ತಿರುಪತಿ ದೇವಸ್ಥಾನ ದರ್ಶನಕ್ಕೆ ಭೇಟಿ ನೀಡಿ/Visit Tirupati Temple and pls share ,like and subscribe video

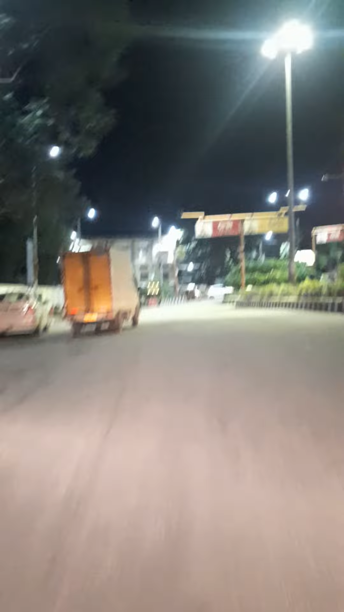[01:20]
ತಿರುಮಲ ಬೆಟ್ಟಕ್ಕೆ ಹೋಗೋ ಮೇನ್ ಎಂಟ್ರೆನ್ಸು. ಸೊ ಮೇನ್ ಎಂಟ್ರೆನ್ಸು ಇಲ್ಲಿಂದ ಬಸ್ಗಳು ಬೆಟ್ಟ ಹತ್ತುತ್ತೆ.